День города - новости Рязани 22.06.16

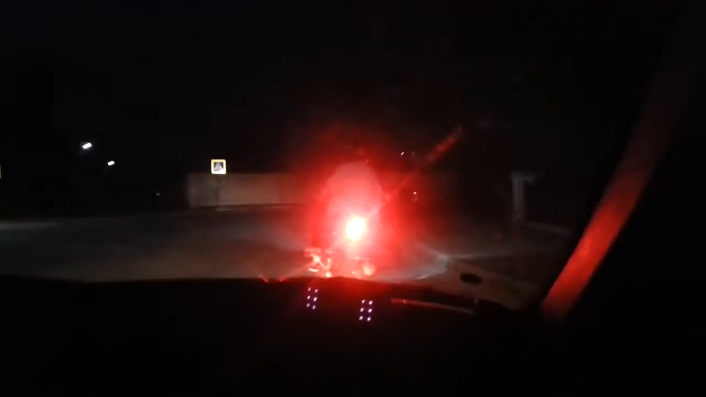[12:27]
Мотоцикл без номеров уверенно двигался по городу. Несмотря на погоню, водитель и не думал снижать скорость.
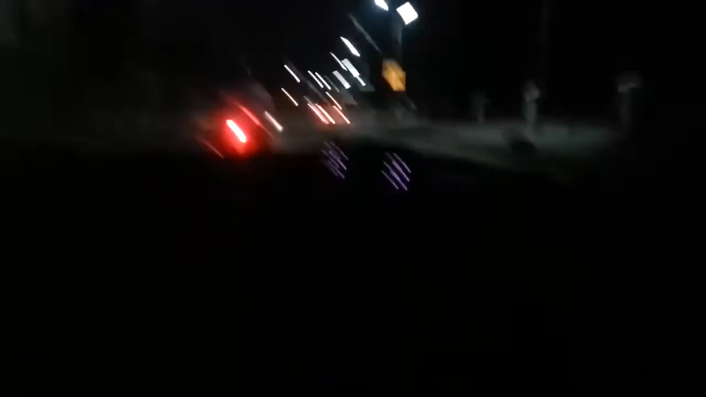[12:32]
Сейчас вот идем на Кремлевский вал поднимаемся.
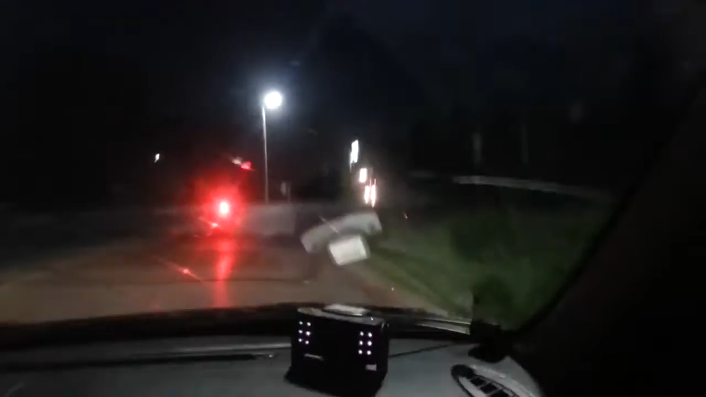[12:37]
Инспектор ГИБДД, который заметил дерзкого гонщика на дороге, попытался остановить мотоциклиста,
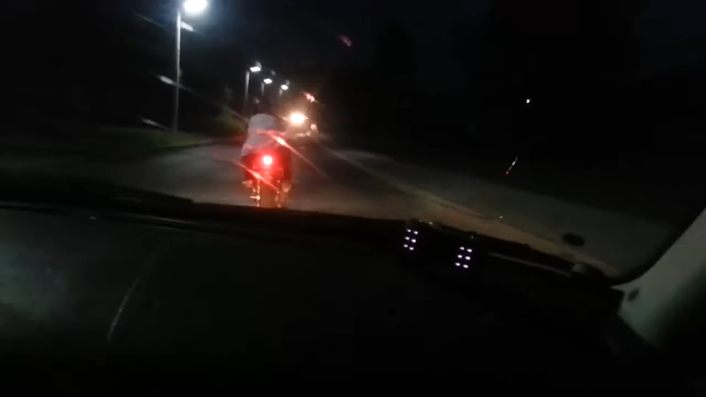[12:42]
но тот не только проигнорировал требования сотрудника при исполнении, но и совершил наезд на него. В результате ДТП сотрудник полиции получил травмы головы и был госпитализирован. 24-летнего нарушителя тоже доставили в больницу с вывихом плеча.